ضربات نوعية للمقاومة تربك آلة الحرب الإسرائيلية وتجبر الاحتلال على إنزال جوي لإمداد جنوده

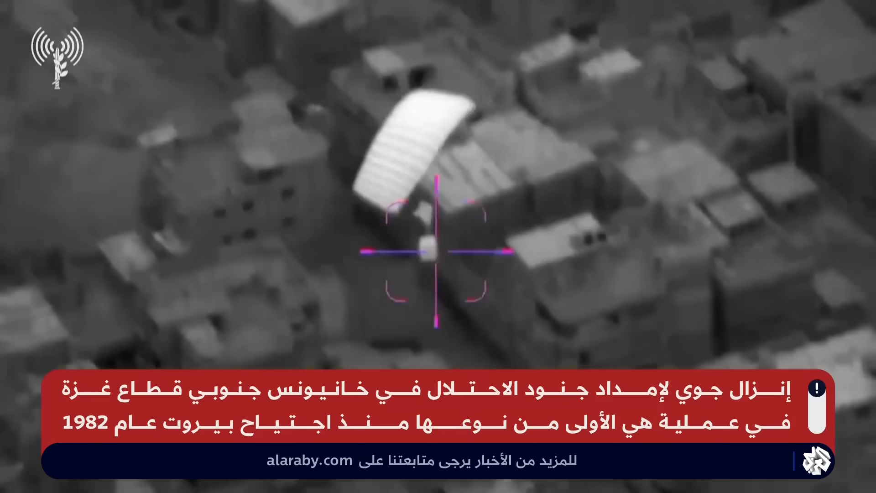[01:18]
عن قواتها فلأول مرة ينشر جيش
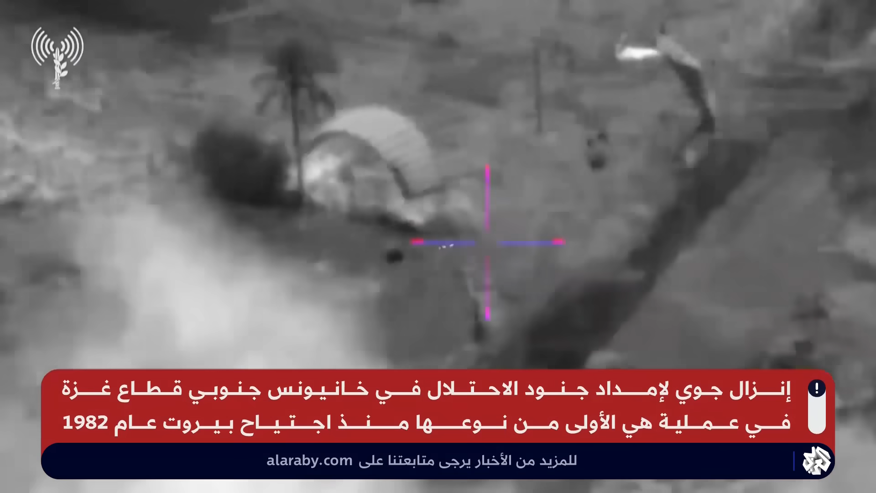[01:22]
الاحتلال مقاطع مصورة قال إنها لعملية إنزال جوي للإمدادات والعتاد
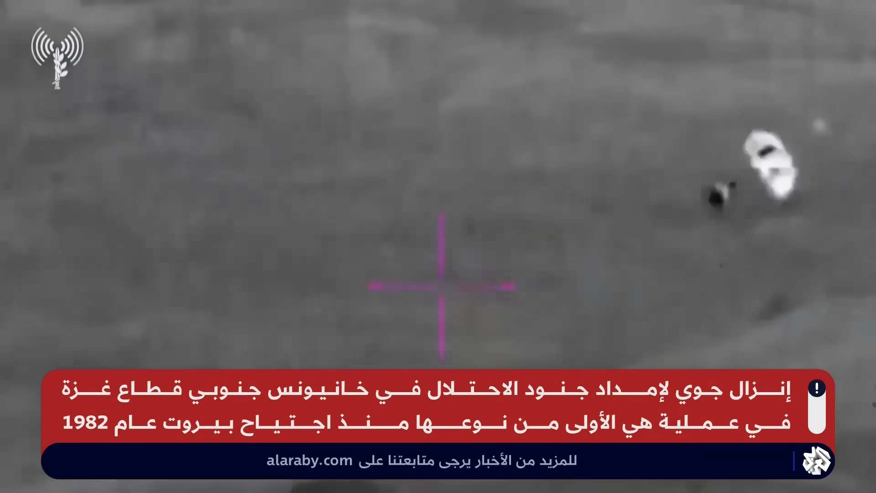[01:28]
للقوات الإسرائيلية في خانيونس وشملت سبعة
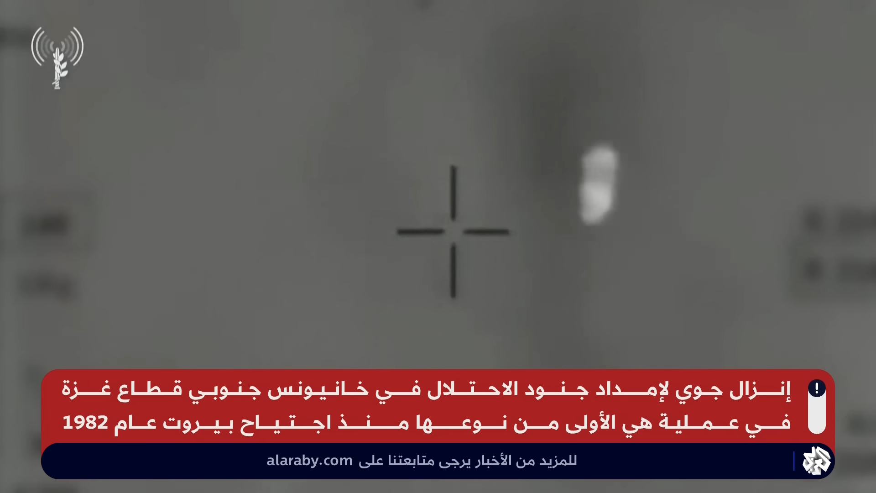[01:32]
أطنان من المواد اللوجستية للفرقة الثامنة والتسعين